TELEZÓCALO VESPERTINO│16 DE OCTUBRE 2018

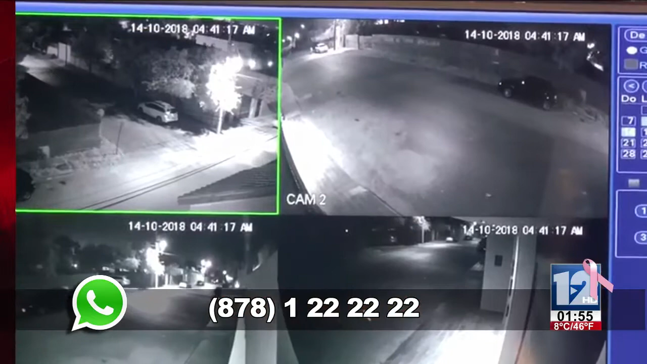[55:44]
Captadas En una colonia De aquí De la De la ciudad Francisco De cómo En la colonia Harold Pape De El modus operandi De los Ladrones Que tratan De robar Vehículos Las cámaras De seguridad Los captan Ahí está Arriba en el cuadro A la derecha Ahí está